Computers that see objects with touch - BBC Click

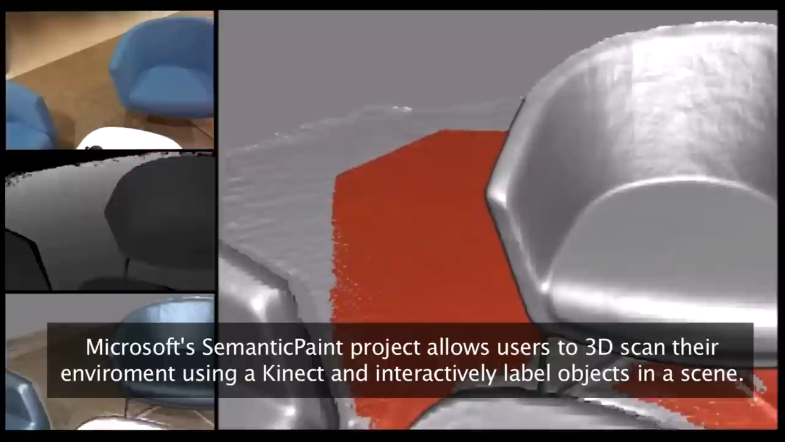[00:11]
augmented reality machine learning and computer vision and the idea behind it is you're going to be wearing some sort of augmented reality
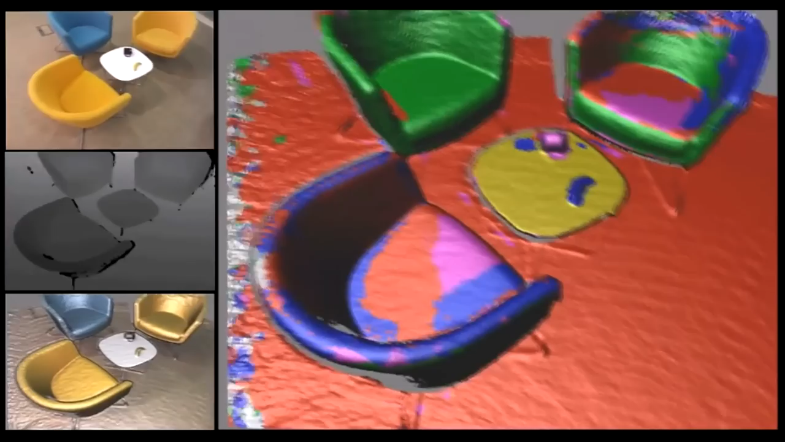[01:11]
easy to recognize again on the glasses and uh highlight to that user so augmenting their vision